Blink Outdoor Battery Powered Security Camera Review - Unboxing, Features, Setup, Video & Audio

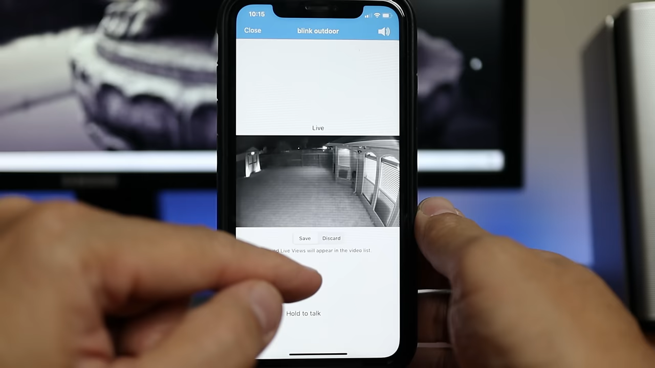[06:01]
If not, it is not recorded. Push and hold the talk button to start two-way talk.
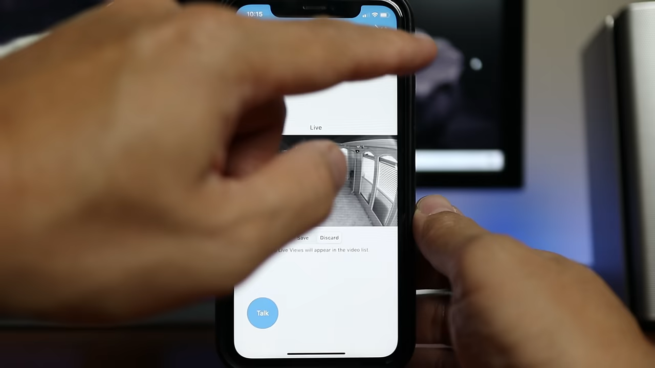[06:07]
Then you can mute or unmute the speaker on top. Clicking the camera icon will take a snapshot which will replace the current thumbnail of the camera.
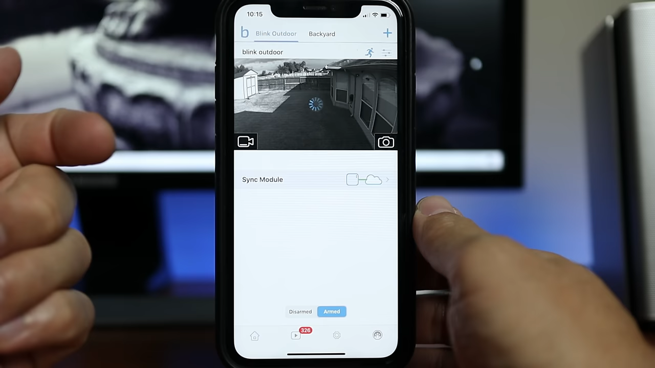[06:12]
That's the only purpose of this. It will not save the snapshot to your phone or to the cloud.
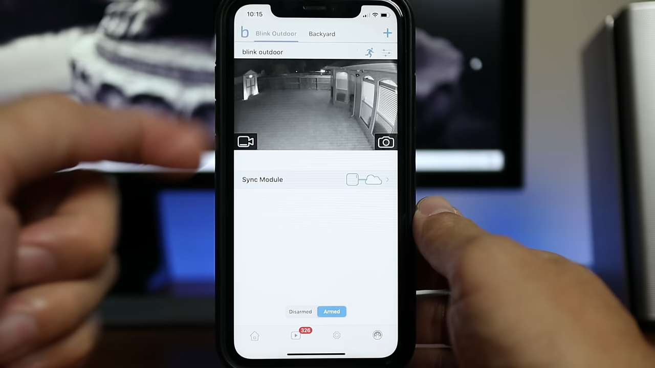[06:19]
Now we have the running man icon on top which is your motion detection on or off.
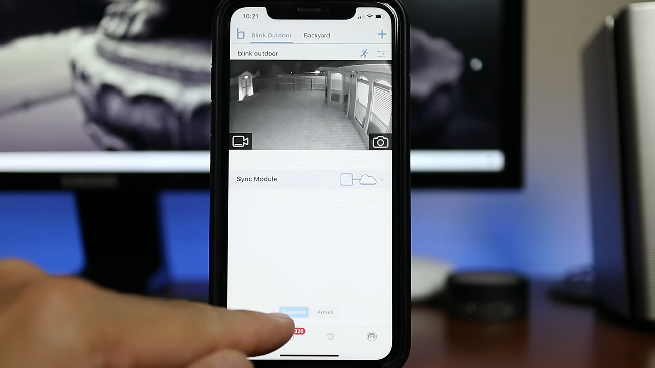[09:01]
On the bottom of the main app page, you can toggle disarm to arm if you want the system and all the cameras associated with it to detect and record motion. You can use the running man icon to turn on or off motion detection on specific cameras.
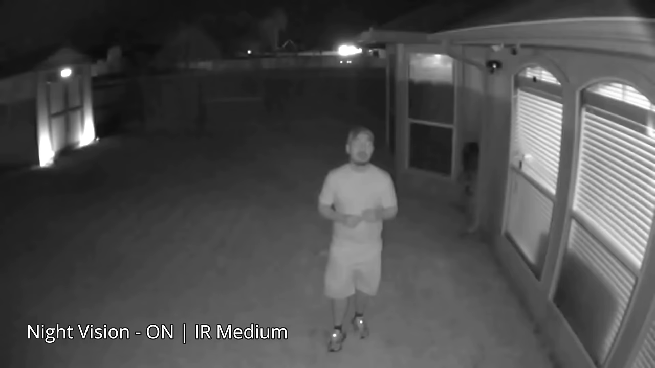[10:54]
So this is the video quality of the Blink outdoor camera and with the night vision turned on and the infrared intensity is set at medium and this is at 10 feet, 15, 20, 25, 30
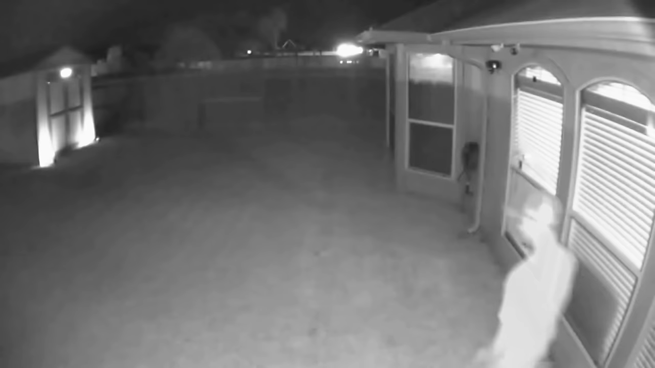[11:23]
So this is the video quality of the Blink outdoor camera, infrared turned on and the infrared intensity turned at the highest level and this is at 10, 15,
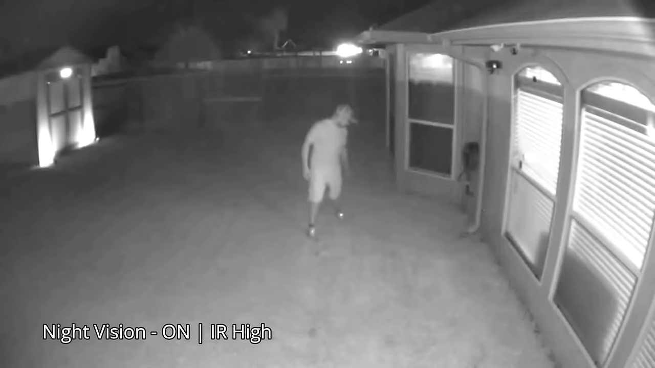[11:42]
20, 25, 30 When you go close to the camera, this is about 5 feet away from the camera and I'm pretty sure my face is washed out